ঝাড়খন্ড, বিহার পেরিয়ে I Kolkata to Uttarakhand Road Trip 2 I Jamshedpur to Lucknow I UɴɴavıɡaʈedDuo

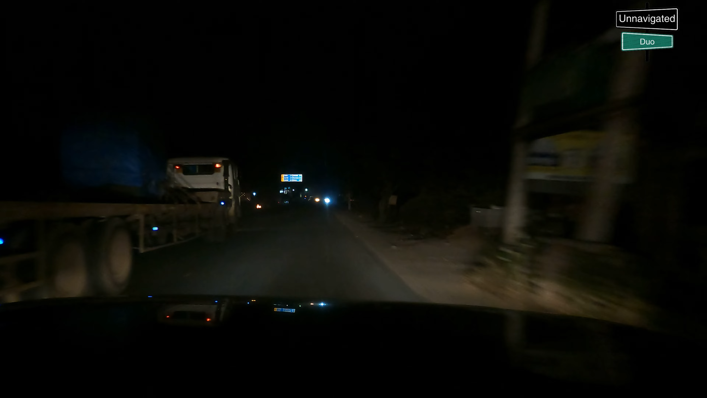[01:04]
যিনি আমাদের গাইড করে দিলেন যে ওদিকে না গিয়ে তোমরা রাঁচিতে দিকে চলে যাও, গিয়ে কাঁটা ট্রলি হয়ে বেরিয়ে যাও, সকালবেলা রাস্তা খালিও থাকবে।
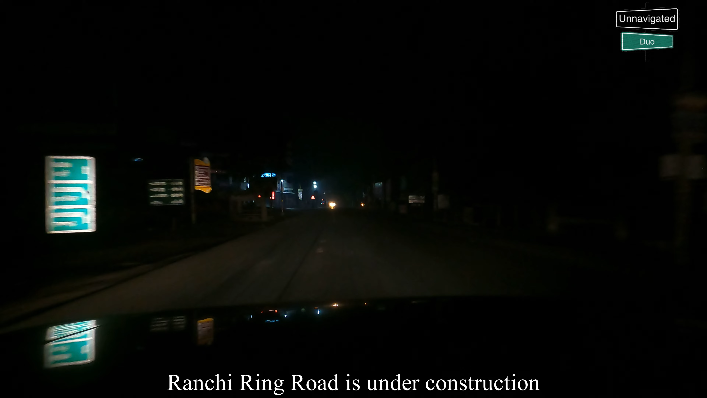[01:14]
আর অ্যাকচুয়ালি উনি বললেন রাস্তাটা তৈরি হচ্ছে, কিন্তু মানে দিনের বেলা হলে যাওয়া যেত, কিন্তু রাত্রিবেলা চিনতে অসুবিধা হবে।
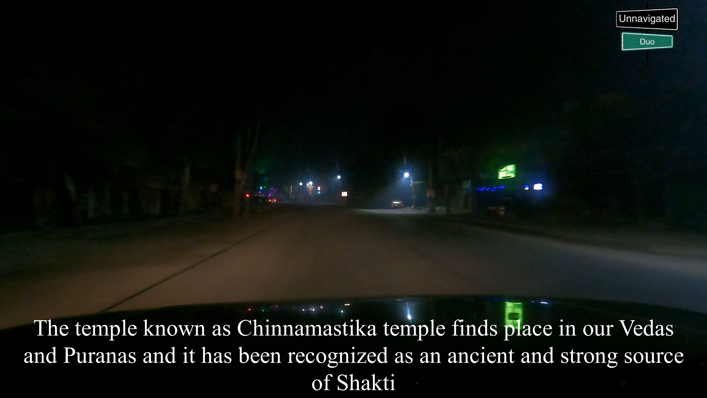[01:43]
এছাড়াও রাজারাপ্পার ফলসও রয়েছে, ওখানে ভৈরবী এবং দামোদর দুটো নদীর, হ্যাঁ বলছিলে, মিলনস্থল।
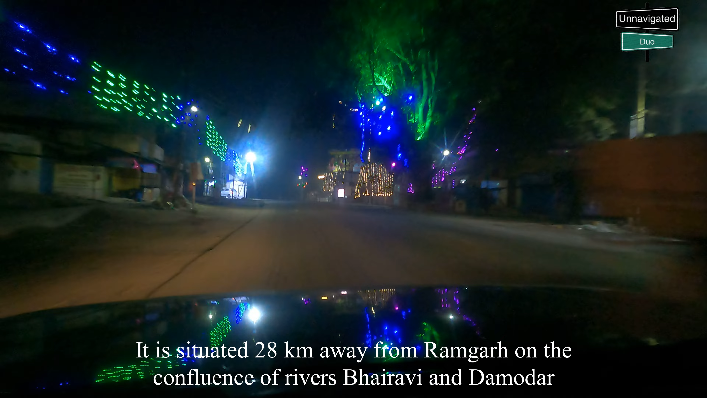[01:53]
আর রাঁচিতে তো বহু কিছু আছে, জুবিলি পার্ক, দারুণ জায়গা আরও, এছাড়া আশেপাশে নেতারহাট। হ্যাঁ, আমরা রাঁচি শহরের একদম মধ্য দিয়ে যাচ্ছি, একদম মধ্য দিয়ে। এটা এটা ঝাড়খণ্ডের আজকে সকালের প্রথম টোল ট্যাক্স, রামগড় ঢোকার জাস্ট আগে।